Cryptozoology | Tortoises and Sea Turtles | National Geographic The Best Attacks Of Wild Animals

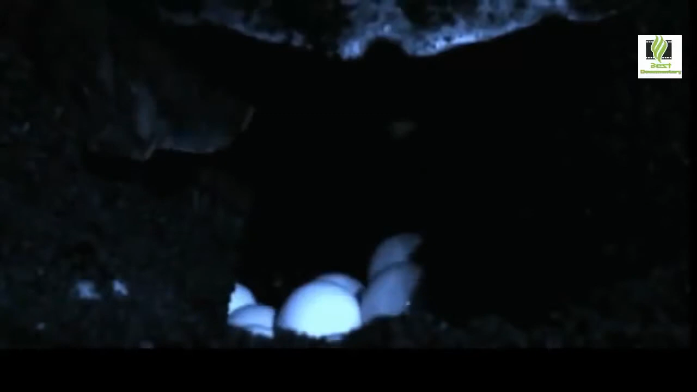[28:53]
this female may have made it with several males offshore so each of her sixty to a
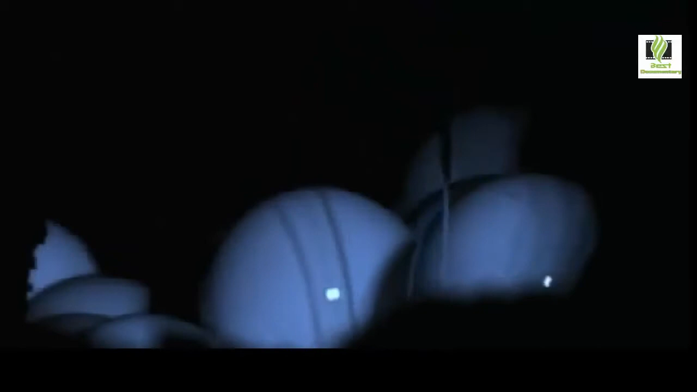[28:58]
hundred fertilized eggs may have a different genetic composition which is healthy for the future of olive ridley turtles
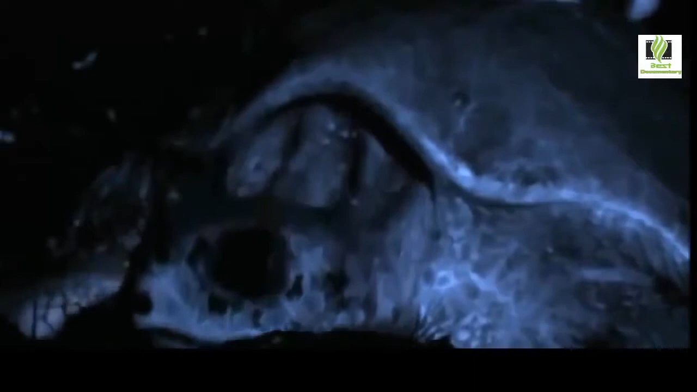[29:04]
Randall can also inspect the health of an individual
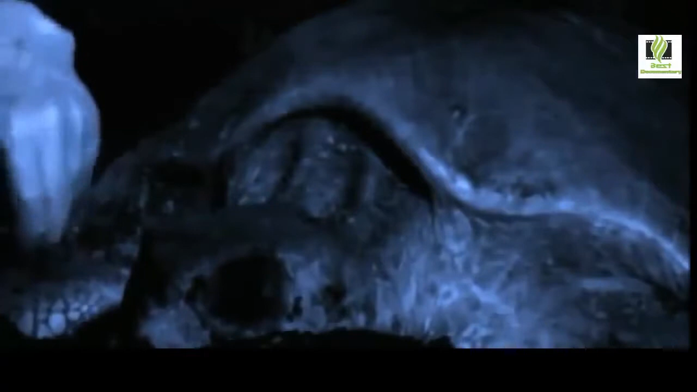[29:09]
while she's laying she seems to be unaware of